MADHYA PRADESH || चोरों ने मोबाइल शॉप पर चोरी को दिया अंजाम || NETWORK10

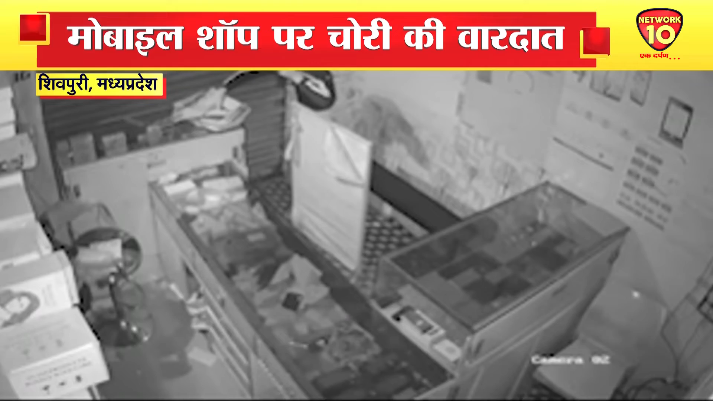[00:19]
को अंजाम दिया चोर ताला तोड़ कर दुकान में खुसे सिसी टेवी पोटेज